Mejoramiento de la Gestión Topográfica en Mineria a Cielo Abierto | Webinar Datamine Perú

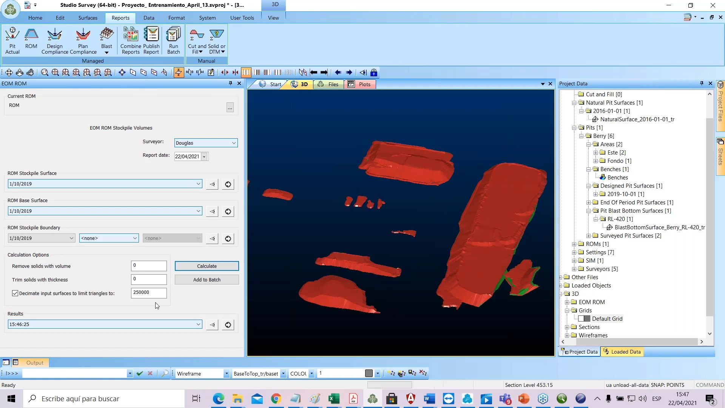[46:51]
lo podemos también visualizar en el tema de mis reportes. Y ahora, miren, no sé si recuerdan, hace un rato, en la parte de home, en settings, ¿se acuerdan que yo acá, ¿no? Acá yo puedo modificar el tema de mis reportes, ¿no?
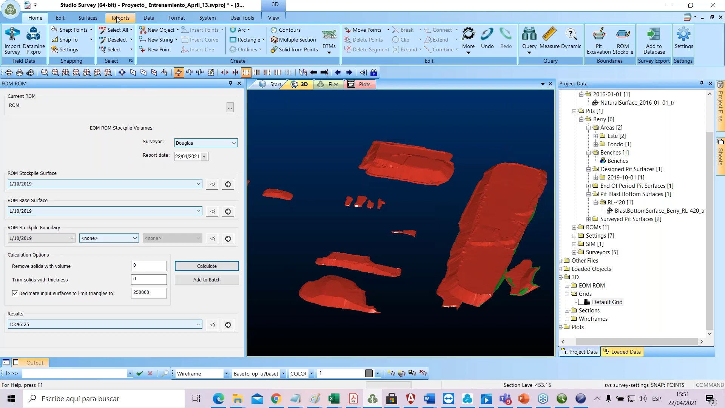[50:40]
En el report también puedo ver el tema de mi diseño, ¿no? Por ejemplo, de OIUA y MINO.
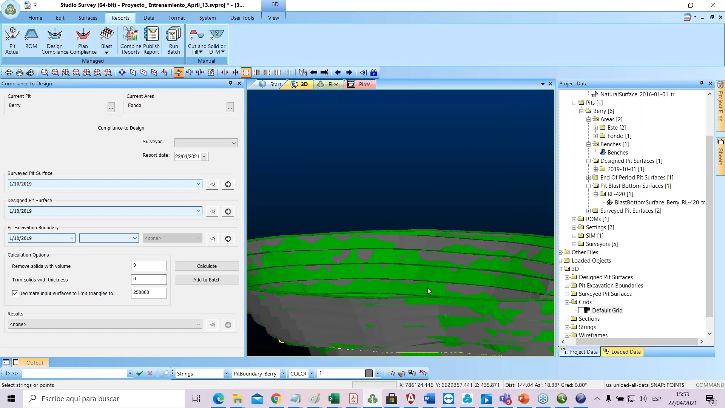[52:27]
básicamente, hasta el fondo, cuánto es lo que, lo que, es la conformidad que existe entre mi diseño con el levantamiento. Vamos a calcularlo, por ejemplo, acá, vamos a darle 100,
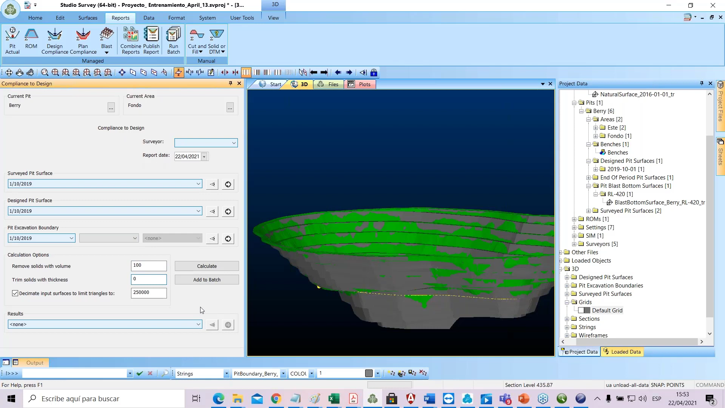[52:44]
y, por ejemplo, miren compañeros, en esta parte de acá,
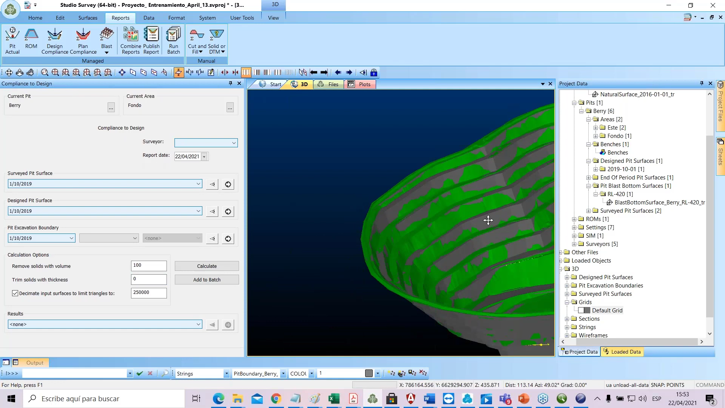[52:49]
yo puedo tener el tema de mi, de mi topógrafo,
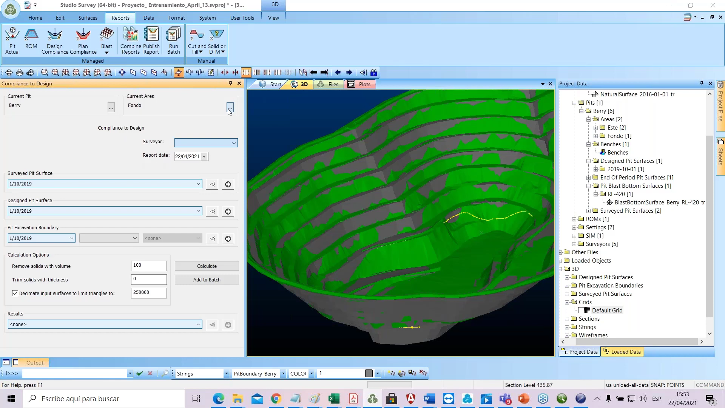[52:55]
puedo acá de repente cambiar, si es que no quiero fondo, si es que quiero este,
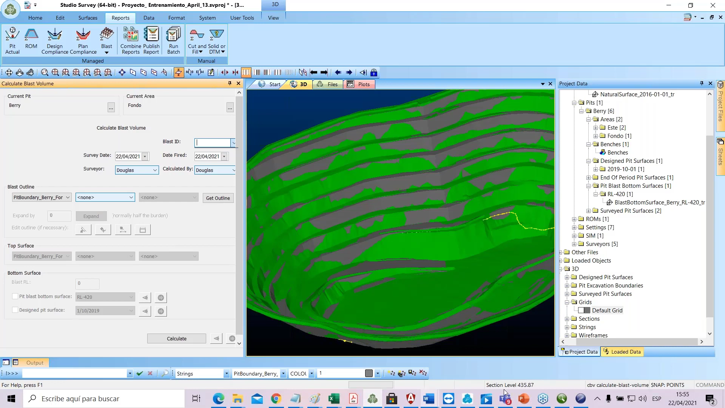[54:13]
hasta el cálculo de los reportes de tu planeado versus lo ejecutado, de tu no planeado versus lo ejecutado, y así, ¿no? Por ejemplo, justo como les hablaba en la presentación, en la parte de acá, yo poder generar, ¿no?
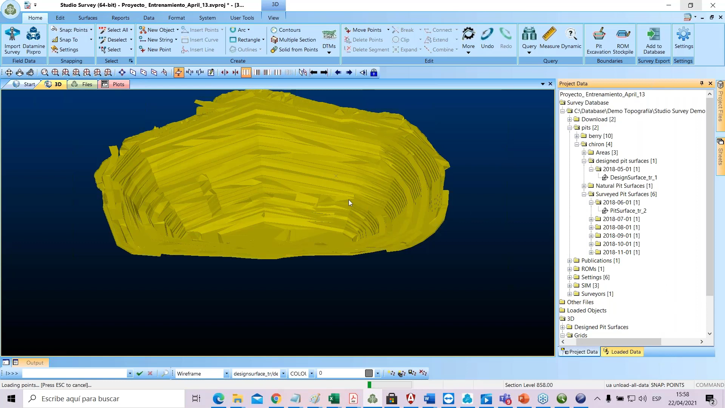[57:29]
seis levantamientos, en la cual también puedo ir analizándolo uno por uno. Y miren compañeros, entonces, todo eso, yo lo puedo ir generando, básicamente, me voy a mi reporte, genero cuántos volúmenes se ha generado, acá tengo, bastante reportes para hacer acá, compañeros, de repente, ver en 15 días cuánto es mi volumen que se ha movido, de repente, analizar mi planeado versus lo ejecutado, mi no planeado versus lo no ejecutado, para tener un mejor control de mi mina.
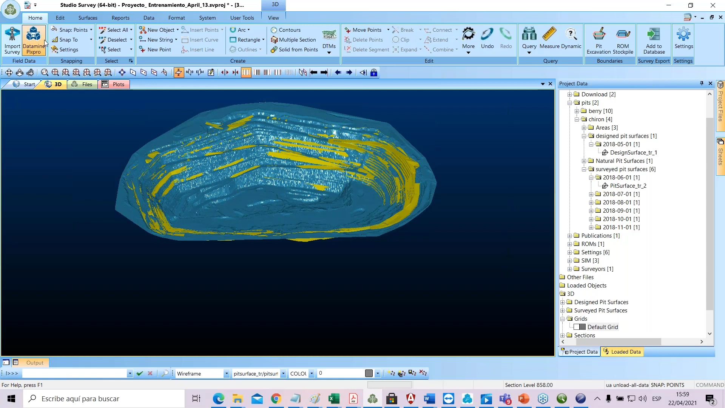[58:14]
Y como bien les comenté, Studio Survey tiene una integración con DataMainPix Pro, en la cual te permite una facilidad, ¿no? Una mejor integración de tu data topográfica a través del Studio Survey. Y poder analizarlo de la mejor manera.
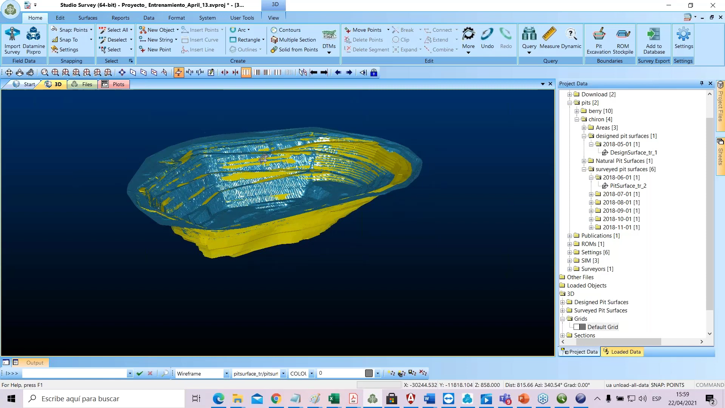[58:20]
Por ejemplo, este lo ejecutado versus el diseño, pues, de mi pito. Entonces, también, como que no se ha generado, vamos a ver cuánta es la altura de banco de acá, que nosotros estamos generando. Entonces, esta altura de banco tiene, puede decir, tiene 58 grados, o está muy, bueno, tiene mucha pendiente, básicamente.